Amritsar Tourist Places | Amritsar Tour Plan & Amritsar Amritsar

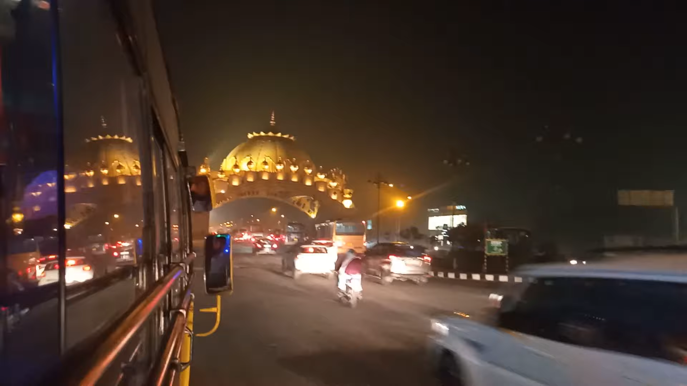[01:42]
अम्रित सर पहुंचे और बस इसी के साथ हम वहां बस से उत्रे और अपने डैस्टीनेशन के लिए बढ़े